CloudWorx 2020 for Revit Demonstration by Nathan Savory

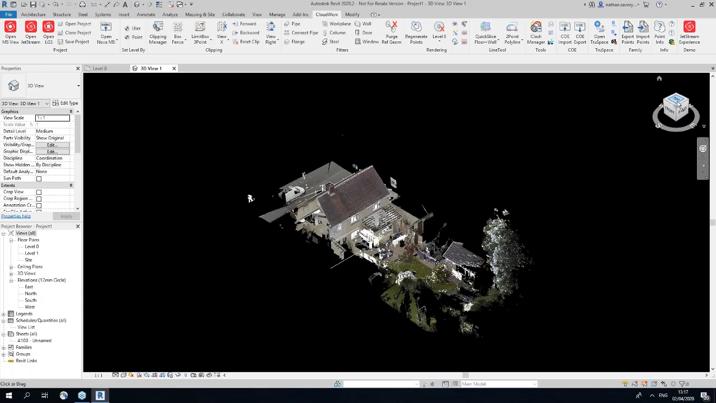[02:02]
We have ways to set levels, which will become apparent in a second. Ways to clip and segment the data accordingly and ways to auto fit features such as pipe, wall, et cetera. There's very good rendering tools. We can change to intensity mode or the true color mode if you had imagery turned on and ways to slice up that data and extract poly lines, for example.
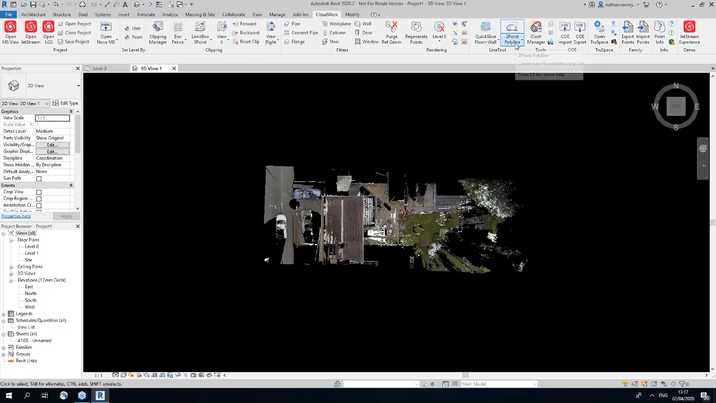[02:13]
Moving on to clash managers for those construction workflows and onwards to exporting points into families. So this is a semi-detached dwelling to give you a bit of background about the job itself. It was captured with an RTC 360 upstairs and downstairs externally as well. It took from site to this product you see on the screen now about one hour and a half. This is because of the speed of the RTC, but also the speed of the registration workflow as well.
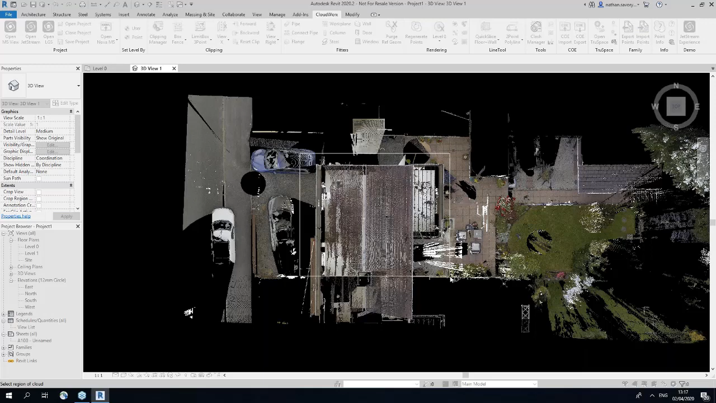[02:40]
So the first thing I'm doing here is taking away all the data I don't need.
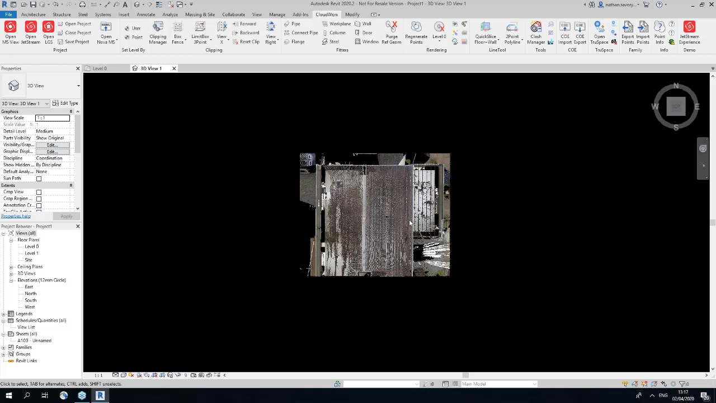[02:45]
So I just have the house in show.
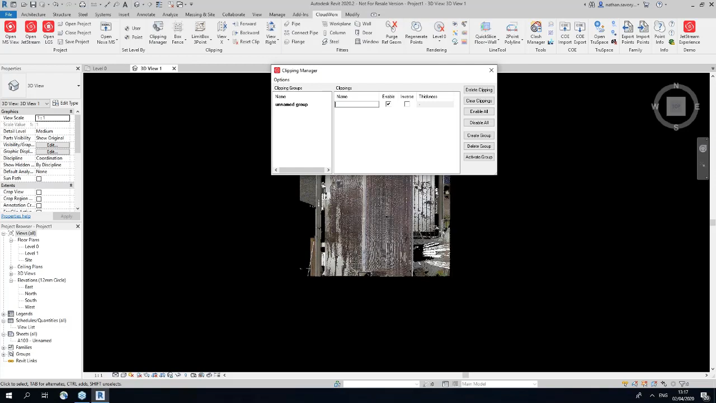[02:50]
I can change this clip then to house. This means I can turn off the full site or just hone in on the house itself. The next thing I always do when I start a new project in Revit from a point cloud is create my levels. But to do this, I like to create a section. So using the clipping manager here, again, we have fencing tools,
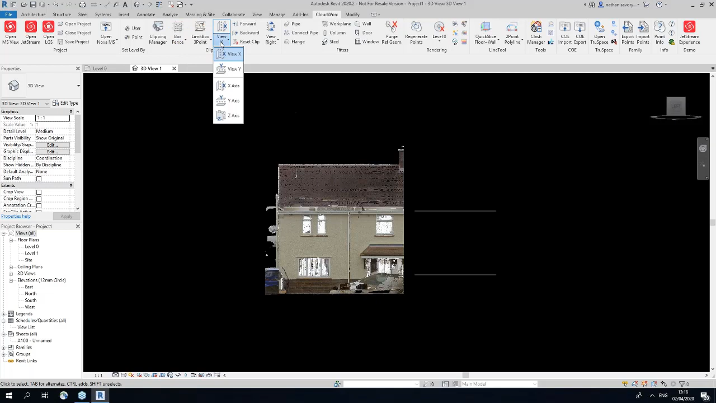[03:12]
but we also have ways to clip across the x-axis, y-axis and z-axis.
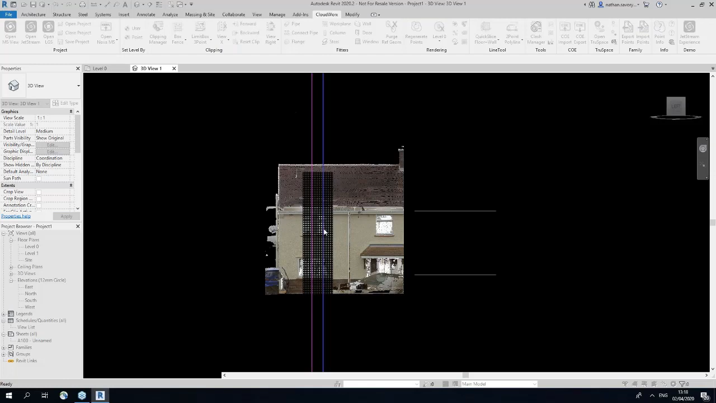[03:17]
So if I take the x-axis and take a nice clean section through this whole building, as you can see here, I can now set my levels.
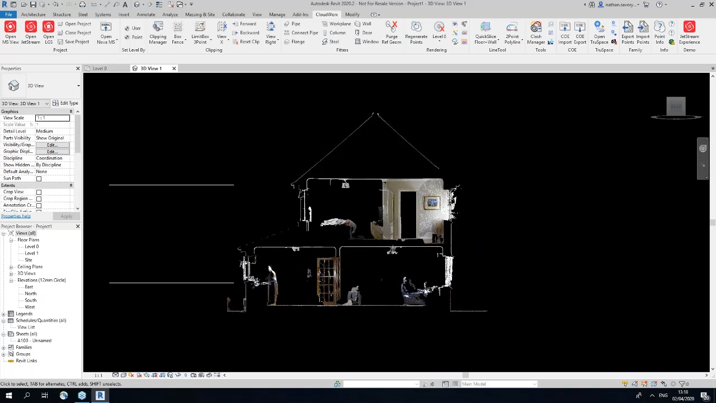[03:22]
Now you're probably wondering why my background is black and not white. Well, if I change to intensity view, it becomes very apparent. That point cloud stands out far better against a black background.
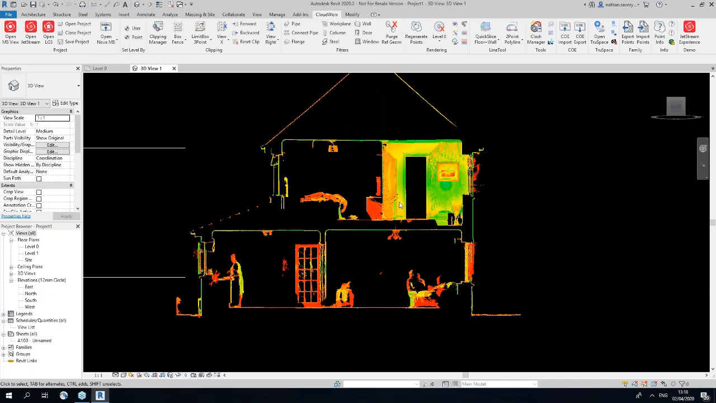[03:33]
You can change this in your settings over here.
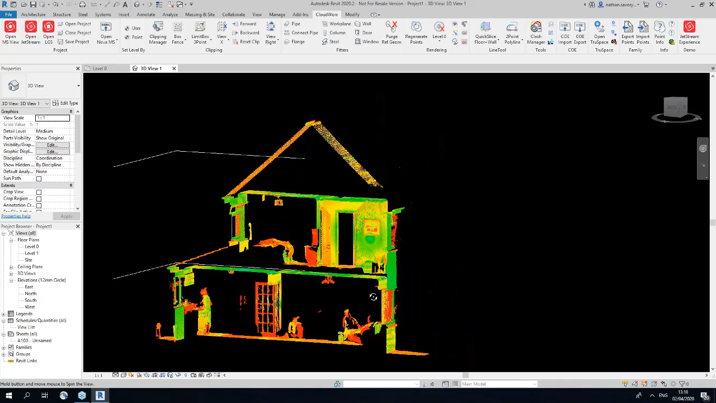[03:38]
So the next thing I need to do is create my levels within Revit. So traditionally, how you would do this would be a manual process, but luckily using Cloudworks, we can set levels by point. So just by clicking the ceiling level there, I can go ground floor ceiling, for example. And automatically, this will create a ceiling plan. Now, this is important because everything in Revit is parametric. So for those of you who use Revit will understand this, but if you don't, basically Revit needs point A and point B to work. So what I'm creating here is point A and point B for my walls.
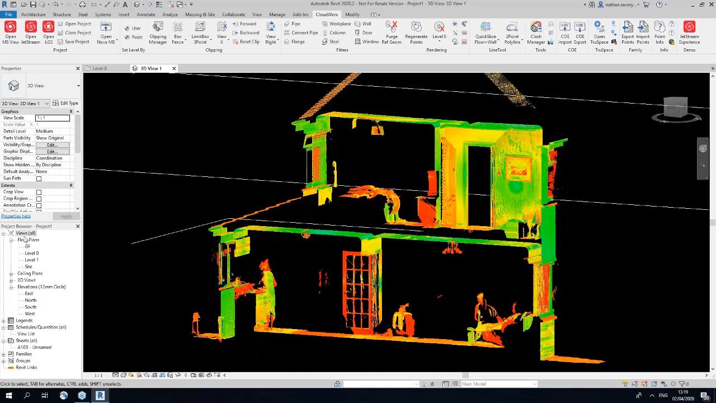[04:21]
So I'm creating my ground floor level as well. But it automatically creates floor plans for me or ceiling plans, as you can see in the tree on the left here.
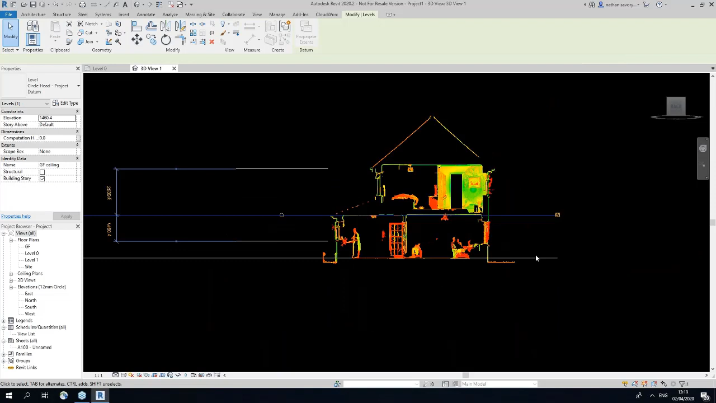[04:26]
So now that I've created my levels, if I jump into my elevation, I'm going to go to the ceiling.
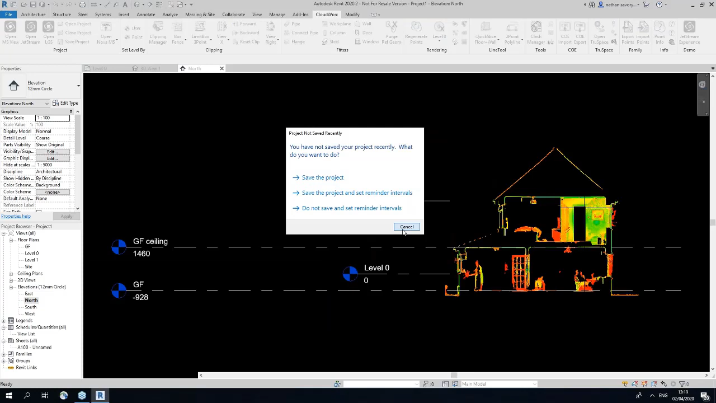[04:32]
Like so, I'm automatically given the levels constrained within Revit. Now, traditionally, you would have to do these manually. Imagine I have a tower block, a very large building with lots of floors.
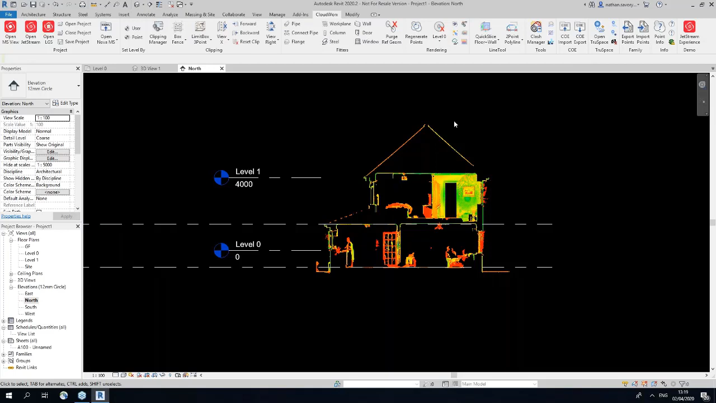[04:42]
This will help extract those levels for you very quickly.
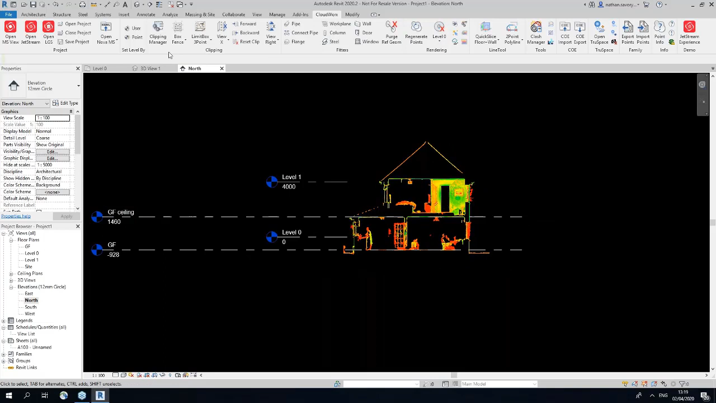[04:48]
So now I'm happy with my levels. I'm just going to turn that slice off, jump back into my 3D view
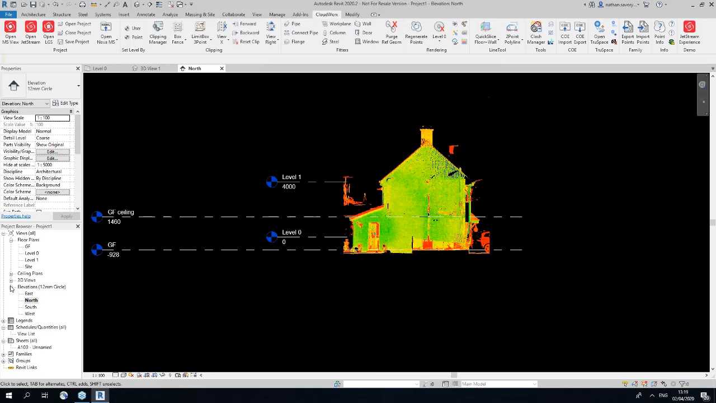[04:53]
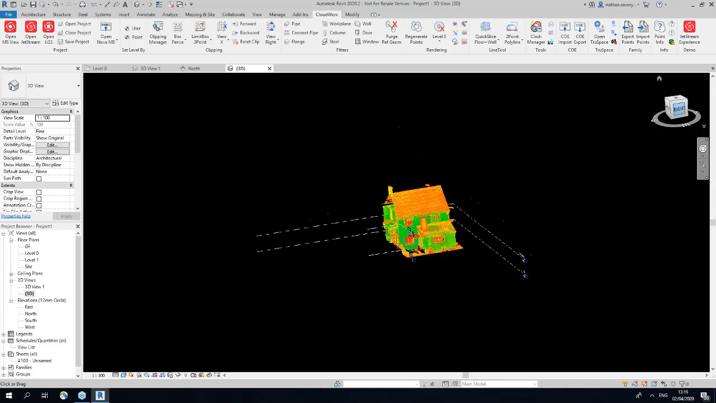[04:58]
and navigate to the area I want to work with today. So what I would like to do with you guys is model this run of wall,
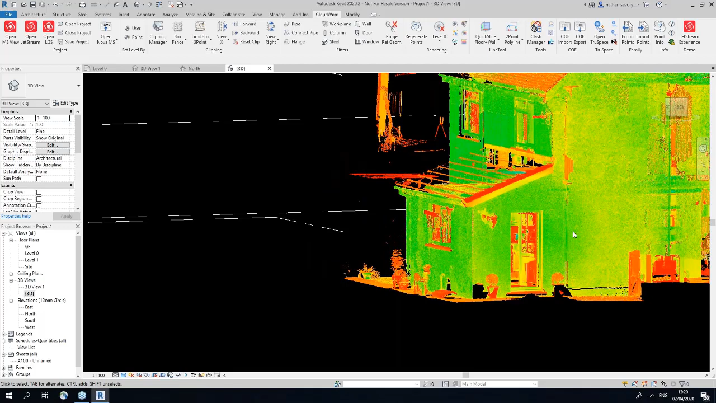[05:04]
model this run of wall, auto-fit the window, auto-fit the door and all of this will be done for the auto-fitting means. So the next thing I need to do is create a quick slice across the whole building to essentially have a top-down view much like your TrueSlicer and Registry 60.
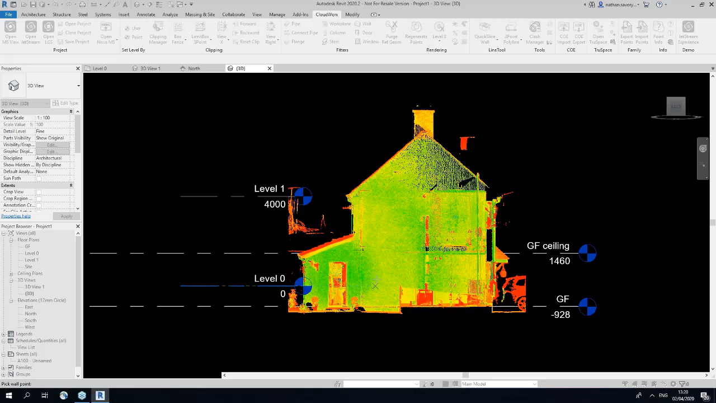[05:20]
So for a click of a button, I can use my slicing tools here and I get a very nice, clean set of slice across the whole building. Again, this data is with the RTC, low resolution inside, but it gives me very nice results. This has now been transferred to my clipping manager. So if I rename the old section slice so I know which one I'm working with, note is turned off and this one can be my ground floor slice so I know which is which.
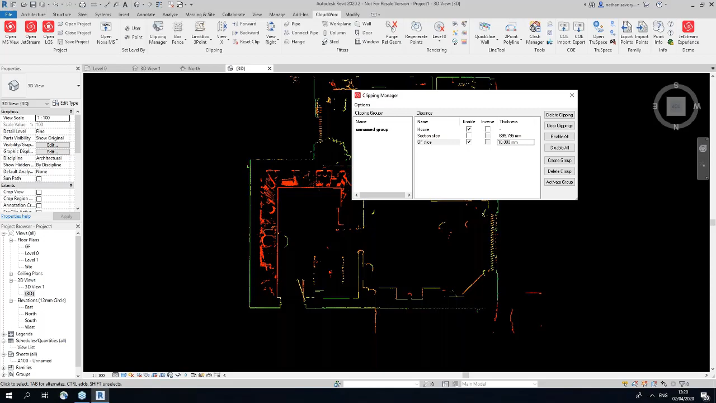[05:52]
If I change this to be, say, 300 mil, I will now get more points of coverage. I potentially don't want to hit this worktop in here in the kitchen so if I move the points forward a bit,
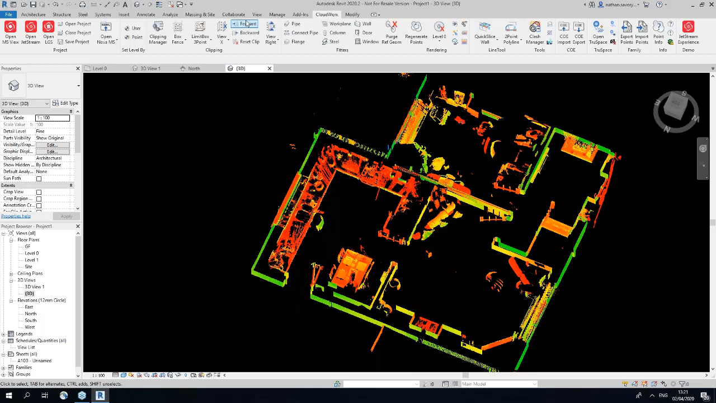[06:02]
there we go, I can now auto-fit my wall within this run here.
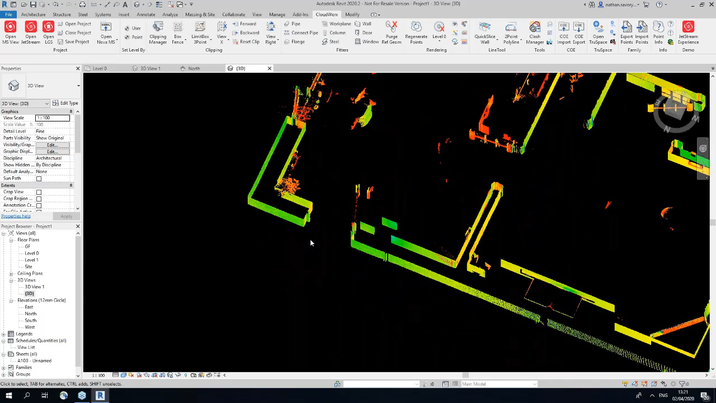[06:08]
So if I change to this wall tool here and choose the select two points method, there's a range of methods but for this workflow I'm going to do select two points because I want to pick the inner skin and the outer skin. I'm going to constrain the bottom of the wall to the ground floor level all set by these levels that we've done within CloudX previously. Constrain the top to the ground floor ceiling and I want to use the finished face exterior in this instance because I want the wall to be placed based on the finished face.
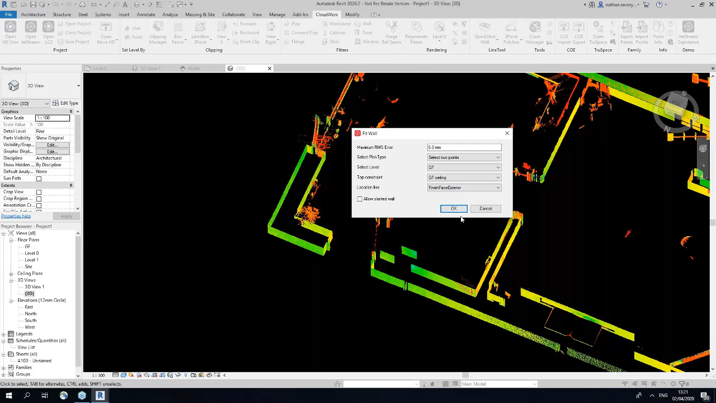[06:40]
If I hit the internal skin, the external skin, this will now give me a wall thickness. It's telling me the wall is 348 mil.1. I don't work to dims like this so I'm going to be working to 350 mils around it up. I'm going to change it to a default wall and override the name. The reason it's default, those of you that work in Scan2BIM, you're not always given the make of the wall. If you're scanning an existing building, you don't necessarily know the inner leaf and the outer leaf.